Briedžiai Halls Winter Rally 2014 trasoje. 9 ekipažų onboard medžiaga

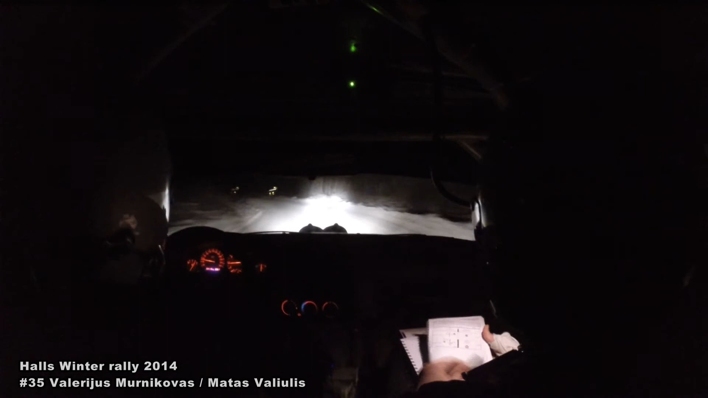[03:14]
Čia va tie briedžiai. Aha. Matau, dabar nesupratau iš karto, kas čia yra.